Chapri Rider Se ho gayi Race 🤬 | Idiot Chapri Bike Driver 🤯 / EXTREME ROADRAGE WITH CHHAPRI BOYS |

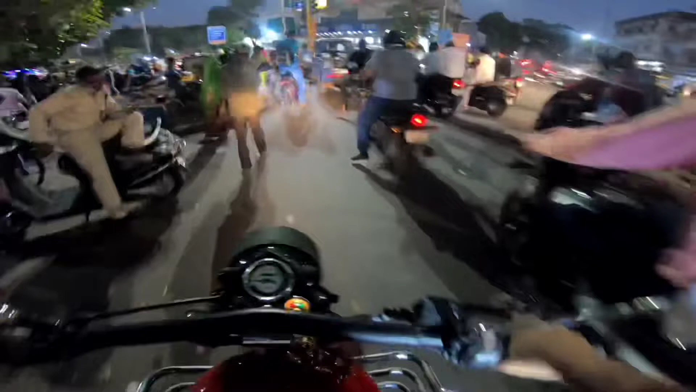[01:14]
की जी जी अरे भाई कान भाड़ेगा क्या अरे क्या अरे क्या राया भाई ये इसे आगे निकल लो भाई मारेगा है अला नौरा तरी में आधे लोग पीय हुए होते हैं आपर
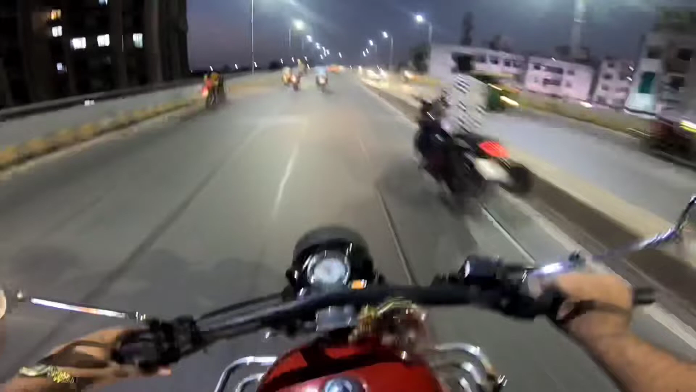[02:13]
याभी भगाता वुज़ को आने तो पीछे लगता है जाला केमेरा देखे नाटकर रहा है रही ना यहलमेट लगाया
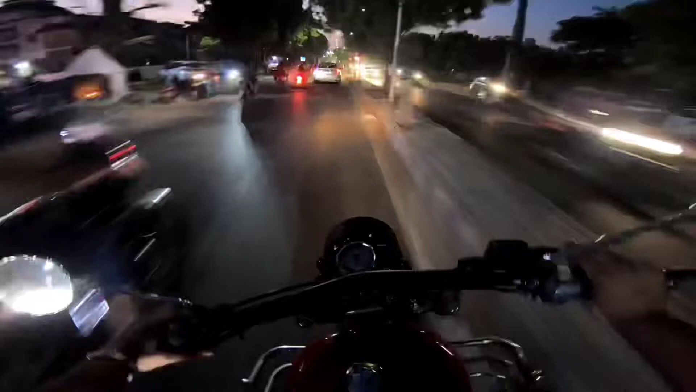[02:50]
कुछ और जब जब देठोग और देठोग चला रहा है क्यामरा देखका आगे पीचे मईरी मैं नहीं हुआ है अभी घर्ता शाला अभी गिर्ता शाला को बेटे को रेस लगाने रेस लगाते ना उसके साथा पुल अभी
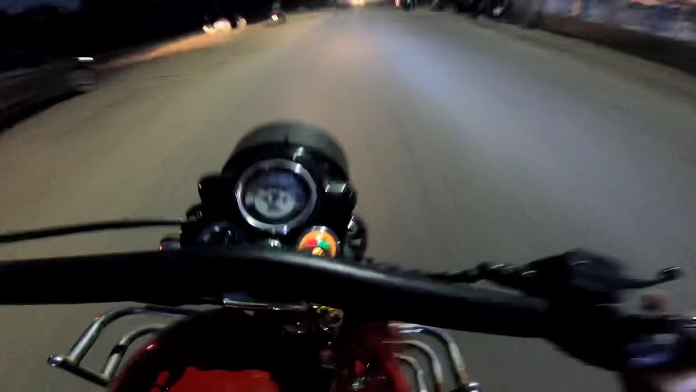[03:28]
यूटन ले लिए था पताने क्यों हमारे पीछे आ रहा है जाला क्यामेरा देखे कोई भी पीचे लग जाचा यार
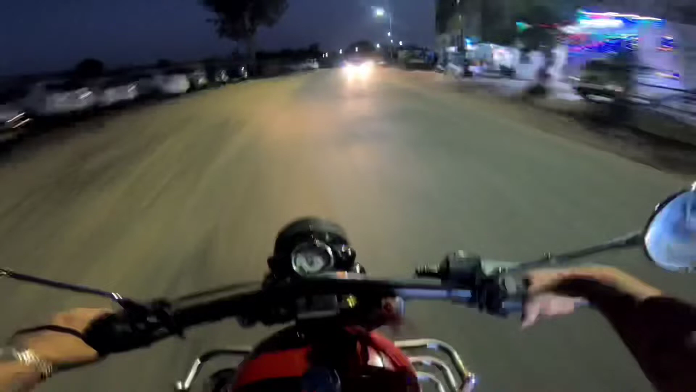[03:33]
अबाइब प्रेश करने